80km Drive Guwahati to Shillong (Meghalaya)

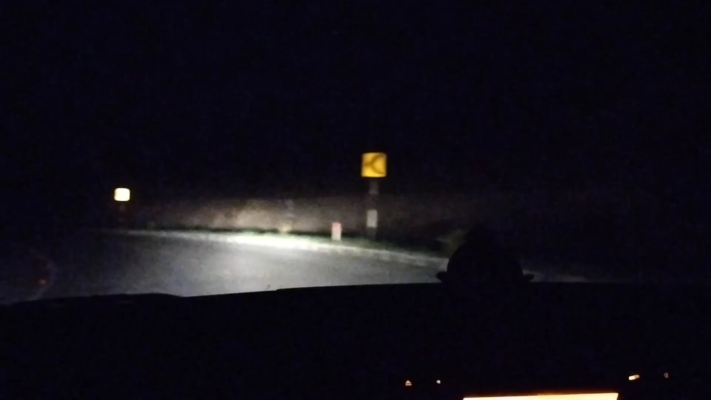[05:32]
It's already dark now and we will be back to home. यहाँ से अभी डायरेक्ट गुवाहाटी के लिए निकल जाएगा
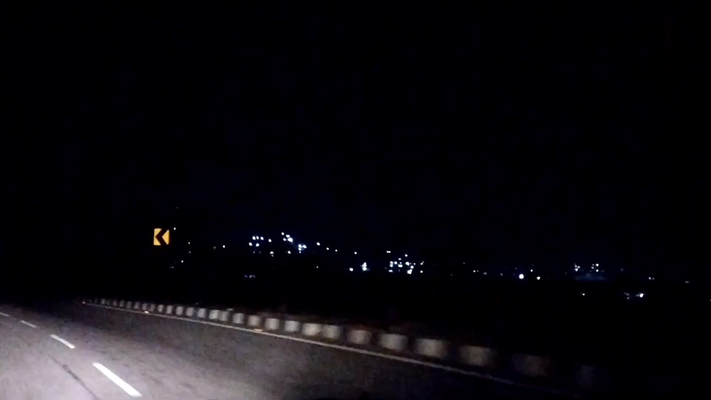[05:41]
बिकॉज टाइम कंज्यूम हो चुका था ऑलरेडी एंड वी कुडंट गो फार्दर, सो थॉट टू गो बैक। दिस ऑल ब्यूटीफुल लाइट्स आर फ्रॉम शिलोंग इटसेल्फ।
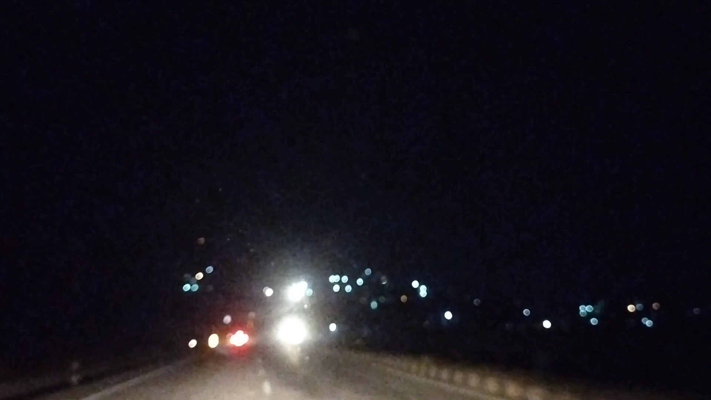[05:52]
स्कॉटलैंड ऑफ नॉर्थ ईस्ट इज टू ब्यूटीफुल। आई एम सो सॉरी आई कुडंट कैप्चर मोर, बट next time definitely I will be staying at Shillong and we'll gonna capture every moment, every views.